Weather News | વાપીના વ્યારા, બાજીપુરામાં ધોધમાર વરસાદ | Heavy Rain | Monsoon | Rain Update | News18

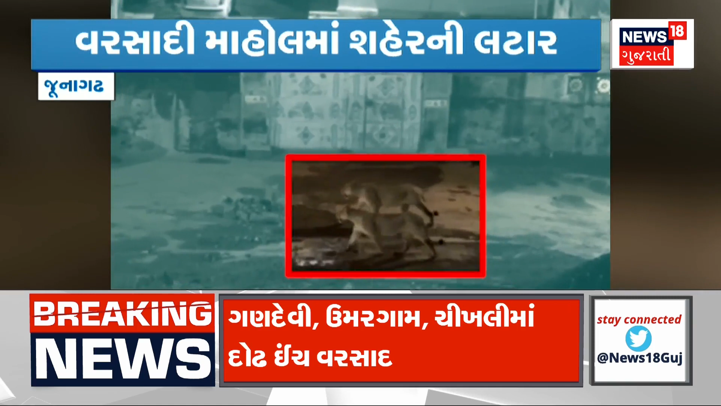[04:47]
दामा जुवा मल्या आचे मोडी रात्री ना शहर ना रहनाक विस्तार मा लटार मारवा निकली पड़या गत रात्री ना